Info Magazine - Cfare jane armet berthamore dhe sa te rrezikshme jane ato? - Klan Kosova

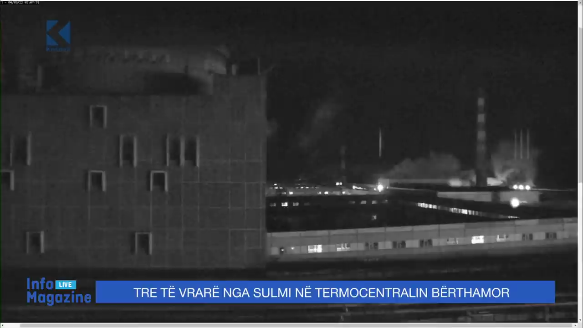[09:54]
Për të marë kontrolin e centralit më të madhë në Evropë që prodhon energji elektrike, forcat ruse javën flakën njërin prej reaktorve të objektit.